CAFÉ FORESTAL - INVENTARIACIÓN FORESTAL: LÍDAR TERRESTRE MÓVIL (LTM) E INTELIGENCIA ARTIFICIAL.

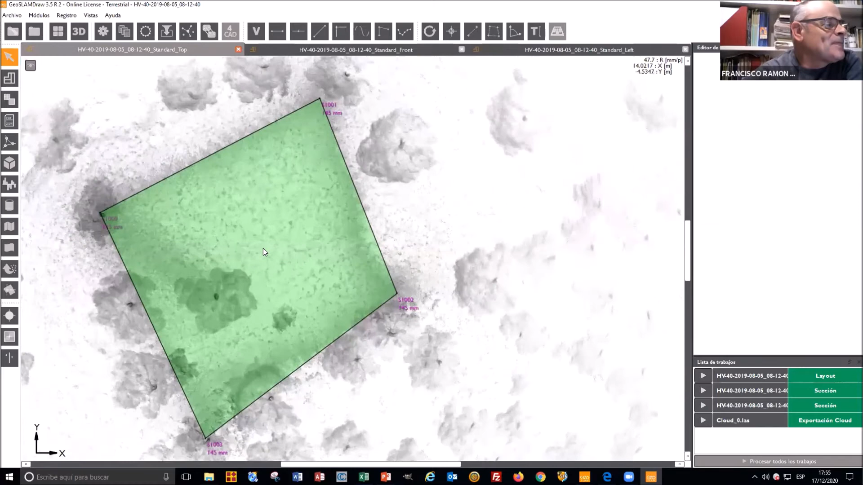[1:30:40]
Entonces, bien, habiendo hecho esto, yo puedo esto eliminarlo, para que lo veáis cómo se hace.
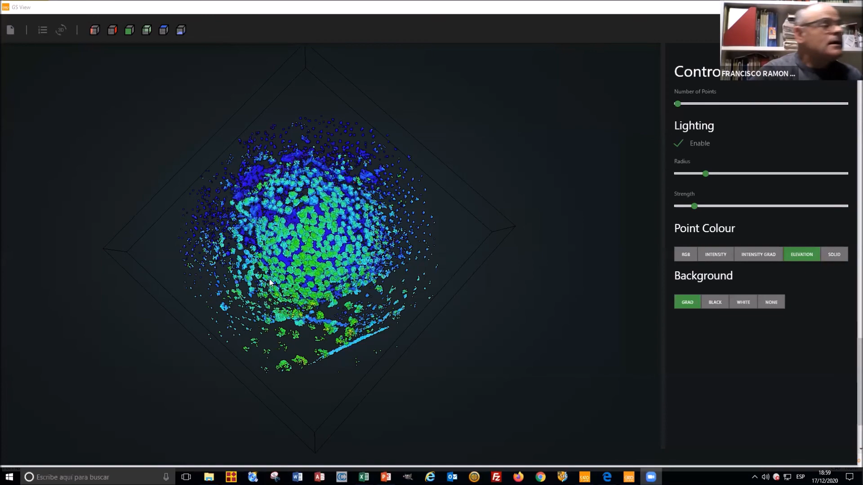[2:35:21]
¿Veis? Esta. ¿Veis? Aquí, la parcela está aquí.
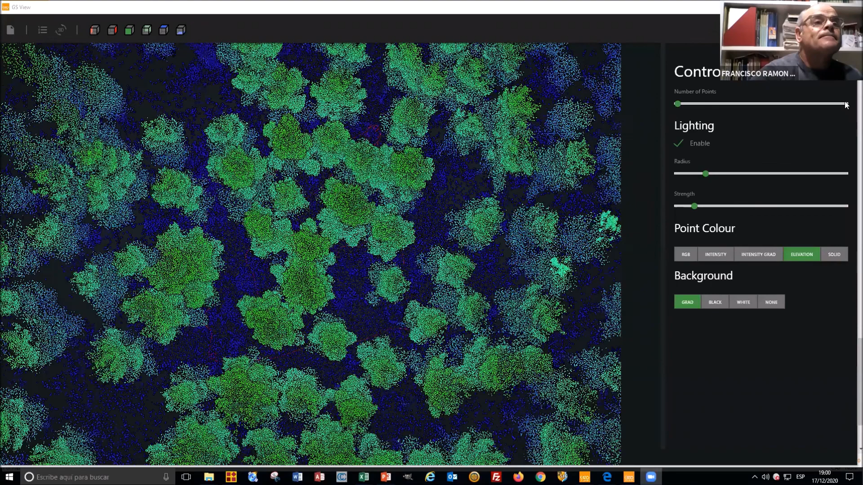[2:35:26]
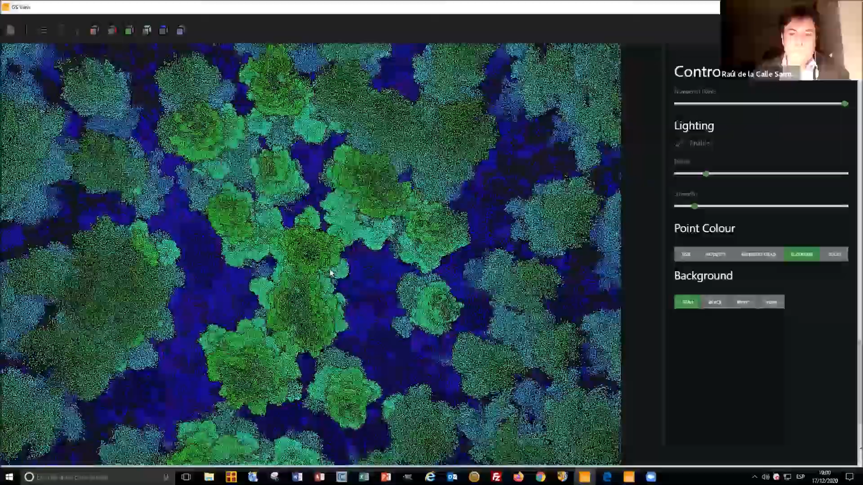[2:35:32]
A ver si se ve.
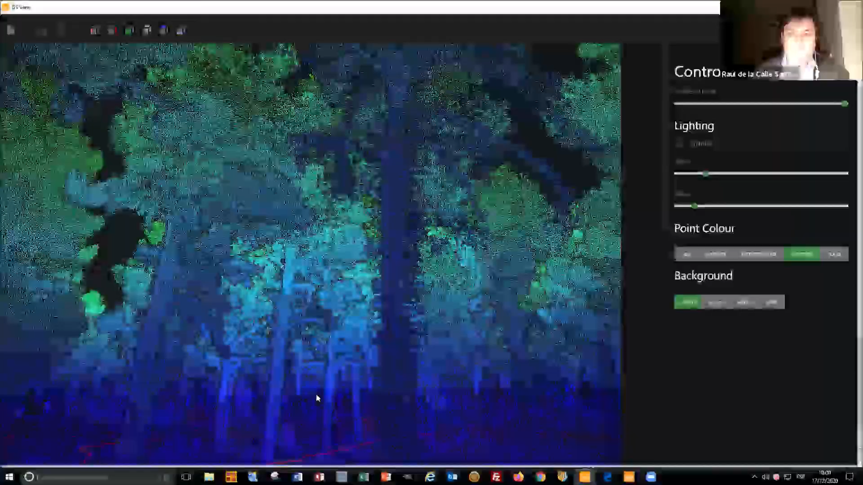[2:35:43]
No sé si se ve, ¿lo veis? Sí, se ve, sí. Esta es mucho más densa. Y hay matorral, pero el matorral, si no se puede detectar, imaginaos que no se puede detectar a 1,30 porque hay mucho matorral, pues lo detecta a 1,80. Tampoco en este tipo de fuste no hay mucho error, porque es prácticamente